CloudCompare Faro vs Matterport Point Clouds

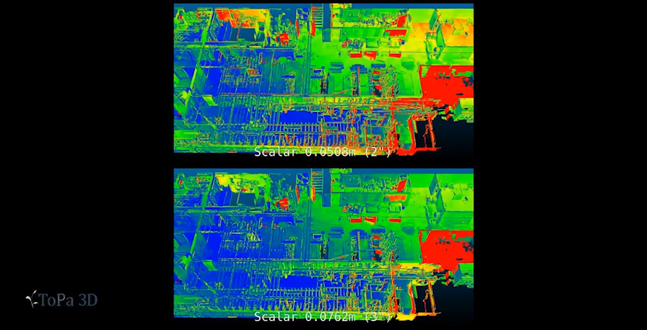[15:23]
keeps drawing me back to the idea that if you do something in a relatively small data set like maybe several rooms tied together that don't go over the span of a football field which is what
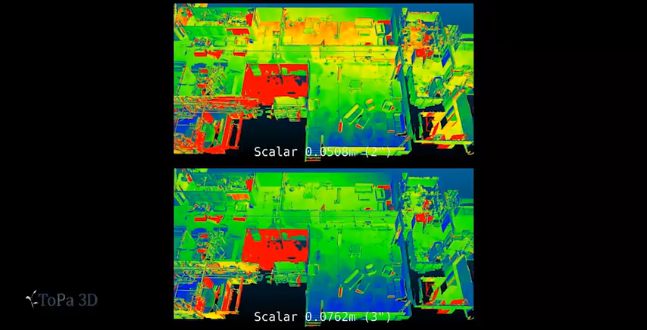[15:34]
this building does you probably will have really good results.
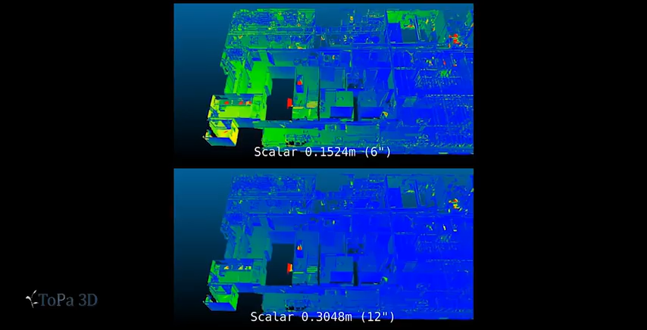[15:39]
At the 6 inch and 12 inch scalar we see great matching and the large
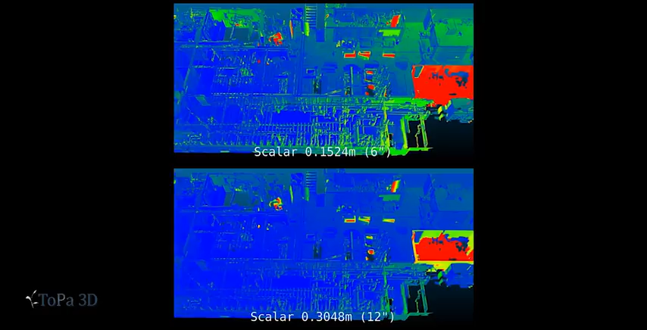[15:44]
red areas you can ignore because those were not scanned with the ferro scanner.
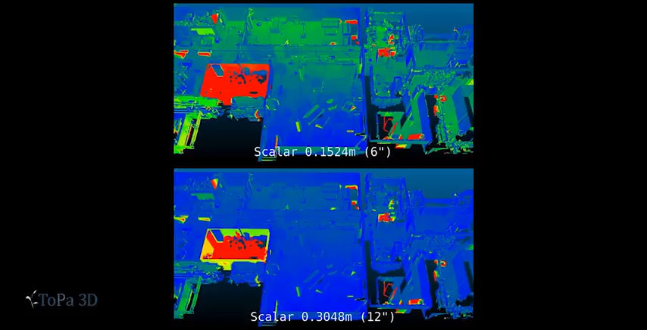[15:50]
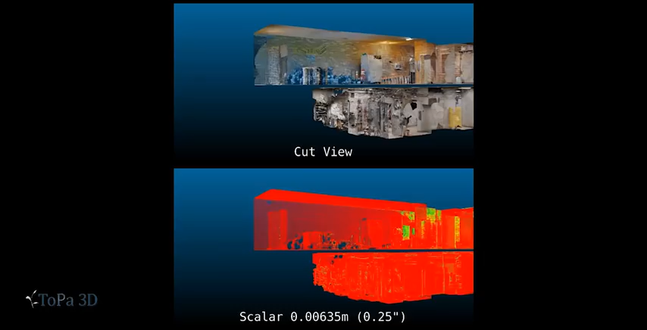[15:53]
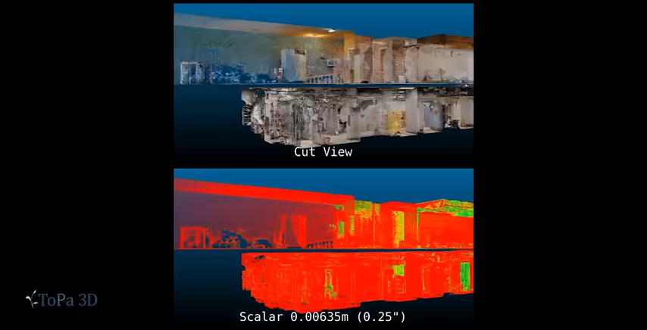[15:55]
This cut view is kind of interesting because you can see into the depths of the building it just gives you a little bit different angle to
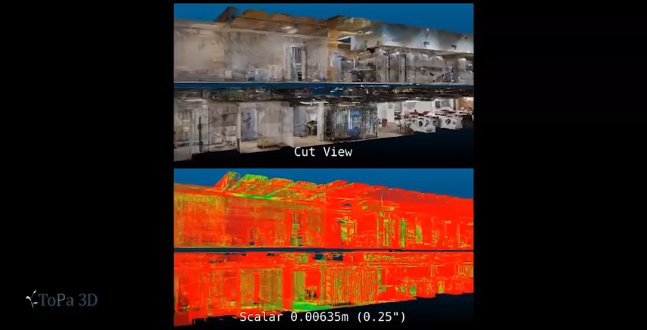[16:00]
evaluate how the scaler is showing up and populating.
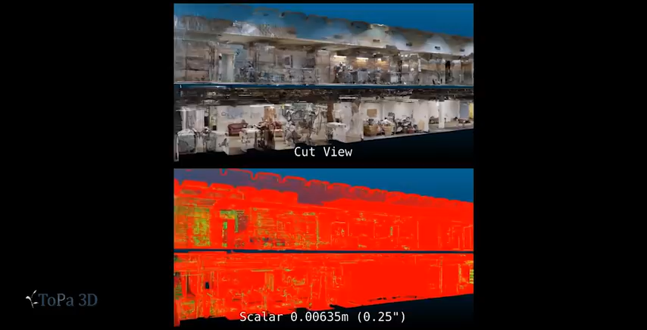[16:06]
Again you see very little blue correlation at the level of a quarter inch.
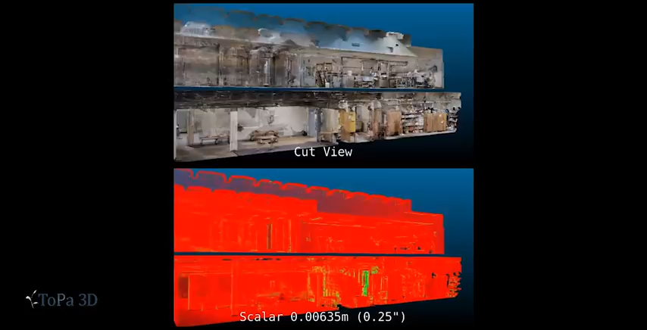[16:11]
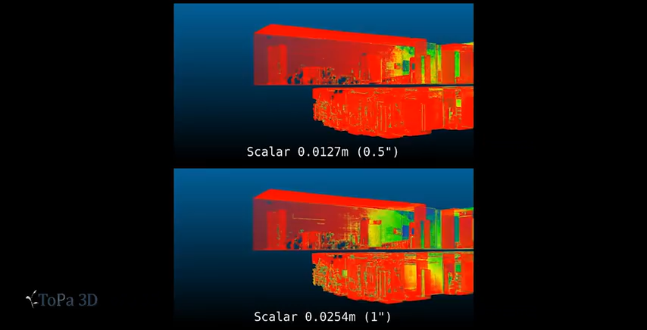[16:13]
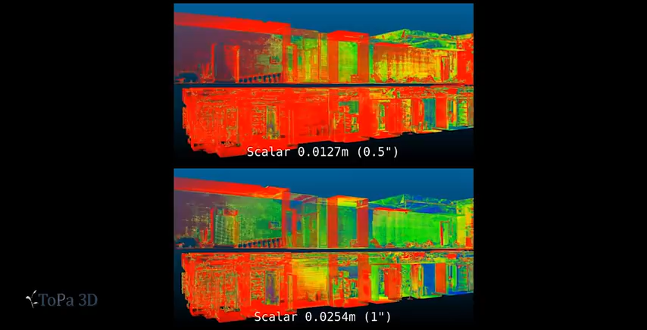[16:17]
Notice we get down the length of the building you'll start seeing less and less correlations.
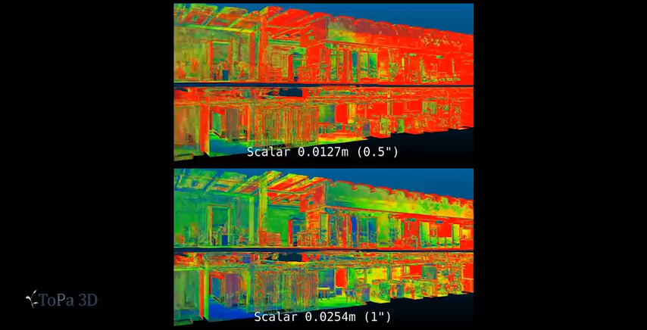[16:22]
Again I believe that this could be an alignment issue although I did suggest that there was other anomalies in
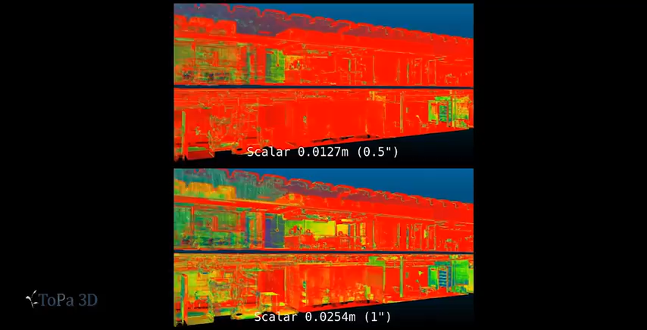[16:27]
the buildings such as light problems and also the reflectivity issues in the kitchen area.
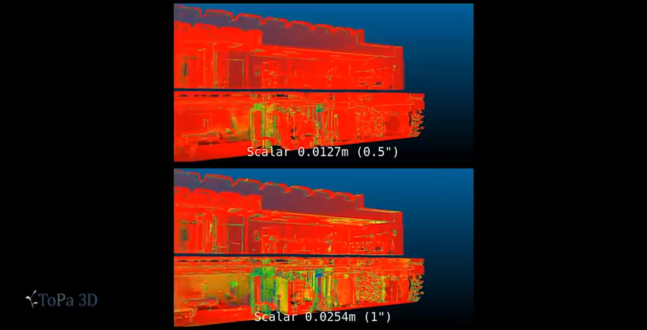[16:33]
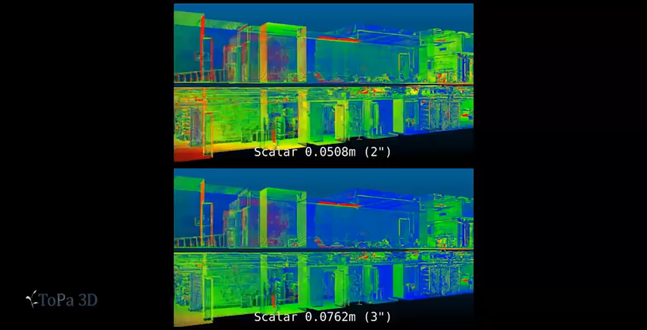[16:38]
It is recommended that when you're doing any kind of scanning with a pixel to pixel registration scanner such as the Matterport